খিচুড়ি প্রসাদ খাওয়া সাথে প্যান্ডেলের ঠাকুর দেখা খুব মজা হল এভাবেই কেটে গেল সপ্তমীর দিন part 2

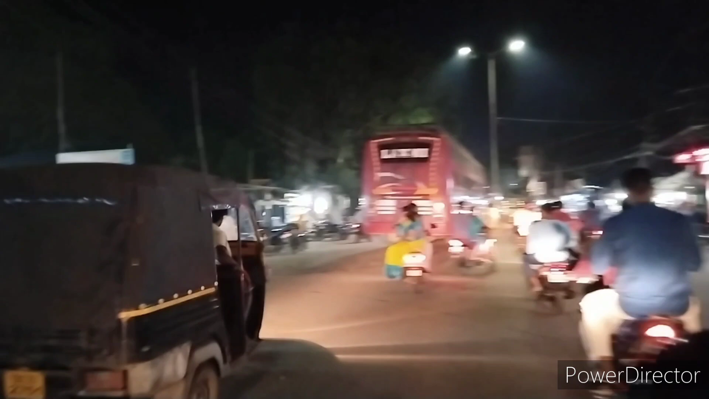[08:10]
ये बादी के बास टैंड़ ये बादी के भेतोरे
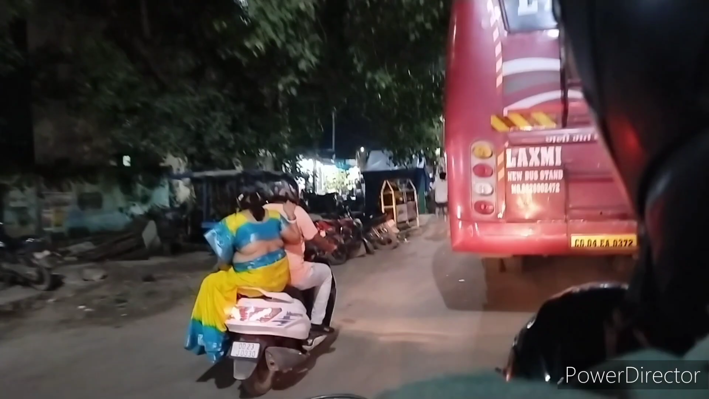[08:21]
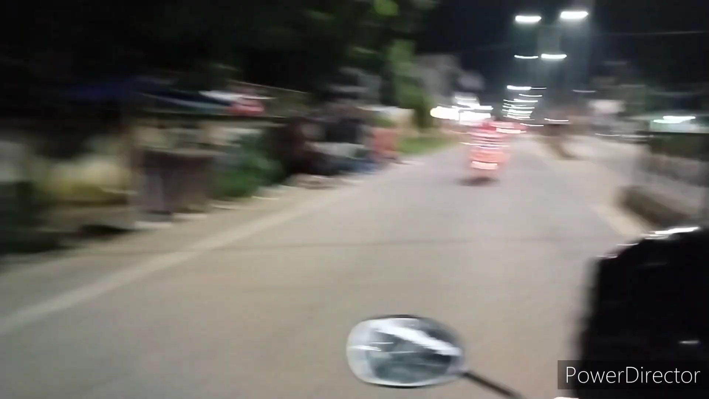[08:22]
ये ये आमड़ा उन्नो रास्ताई चोले शी
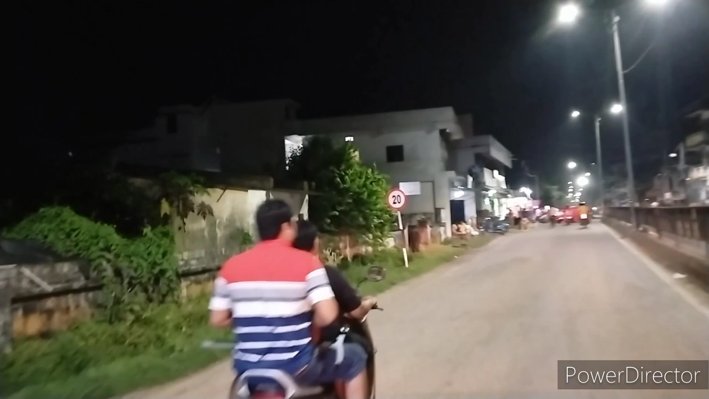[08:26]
इटा आमड़े बाड़ी थीके एक्टु दूडे
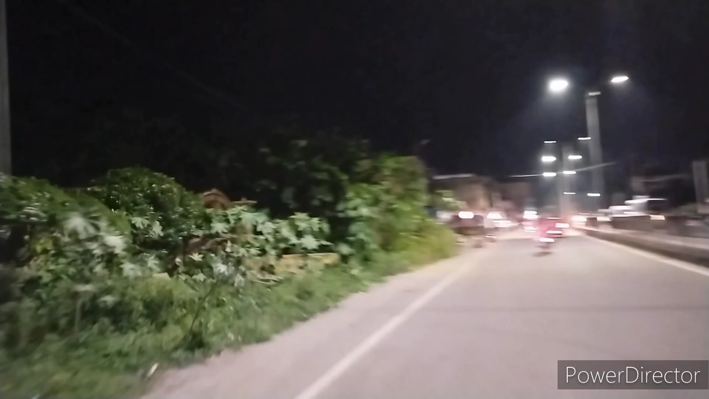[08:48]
ये पैंड़ेल टेक्टु दूरे याच्छे तो ये आमड़ा जाच्छी आखोल ये देखुन ये खान तेके शुड़ू गाच्छे ये पैंड़ेल ये लाइटिंग
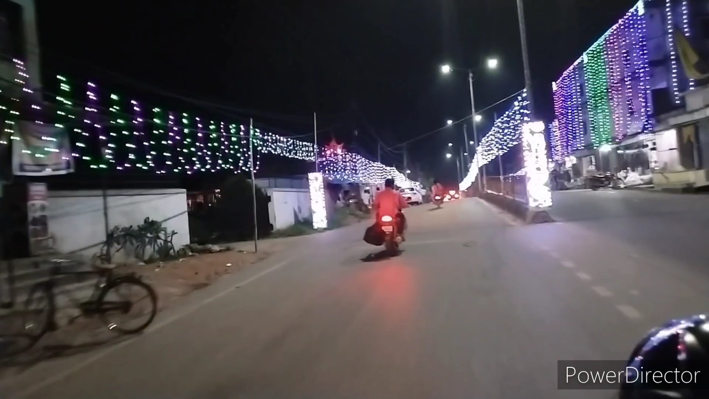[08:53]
ये आमड़ा पैंड़ेल पोचे गाच्छी ये देखुन पैंड़ेल
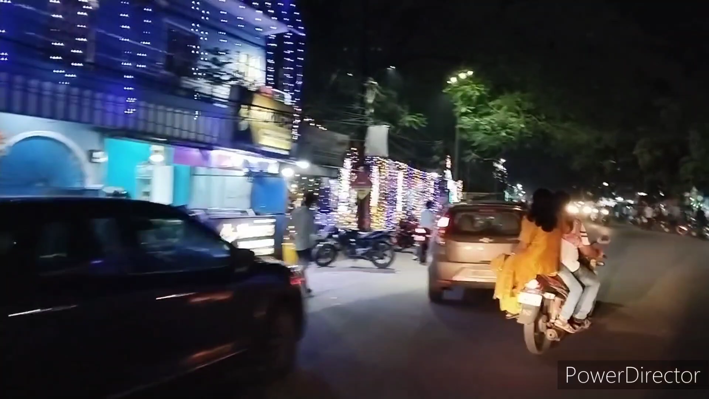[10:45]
याच्छे आमिल आरेक्टा मुंदीरे शाम्रे चले शेची एटा एक्टा काली मुंदीर एखाने
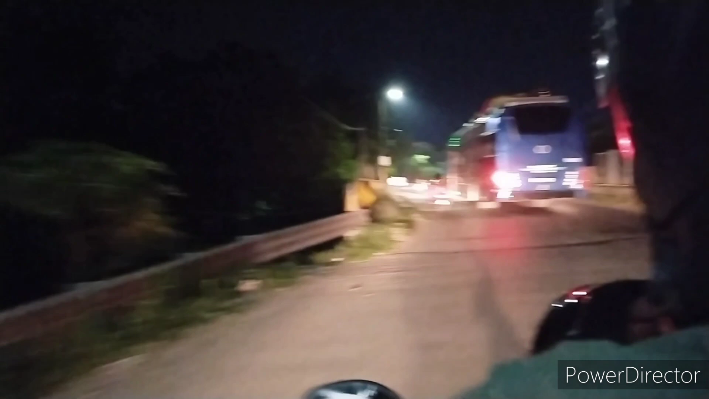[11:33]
इसे नीचे दीए रेल लाइन और बादिक दीए ब्रीज थीके नेमे बादिके के लिए आम देर बाड़ी दे जावा रास्ता
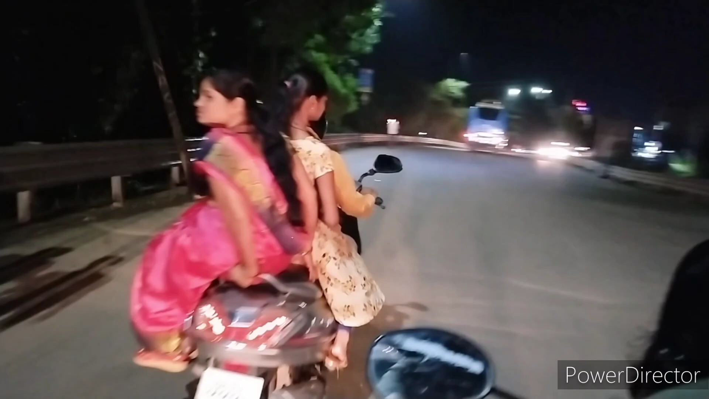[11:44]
आणिक टु गेले आक्टा सिनामा हल आछे
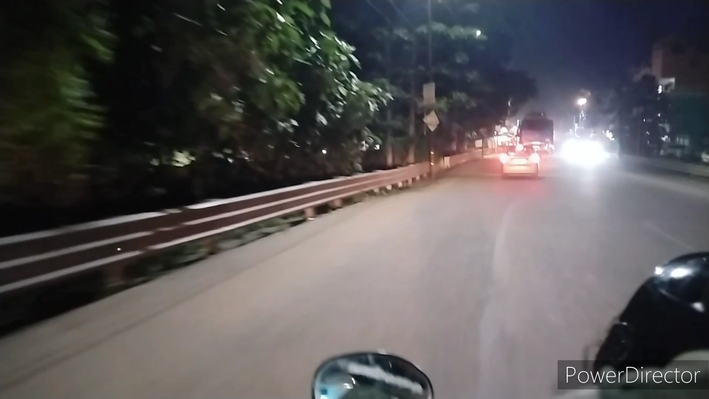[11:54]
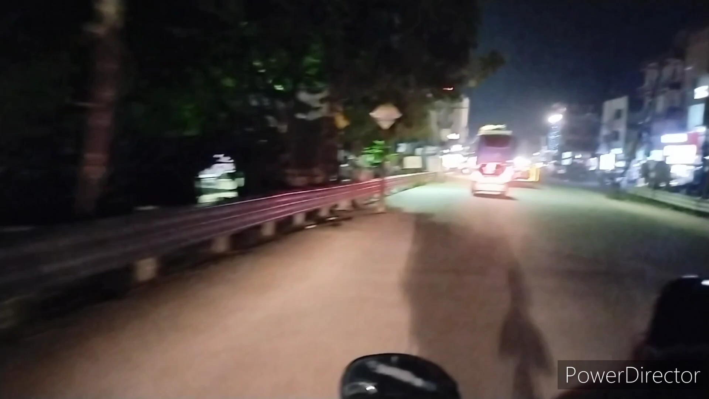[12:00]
इखाने अनिक होटेलो आचे इसाइडे होटेल अशुदे दोकान सबकी छुई इजी इखाने वाग्टा दुर्गा मंदीर
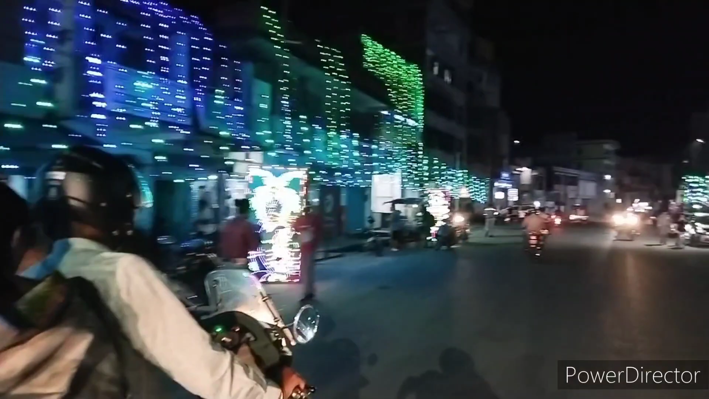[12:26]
ये रास्तार दोकाने दोकाने सब आलो दी शाजी दिये छे ये सब नतन दोकान अच्छे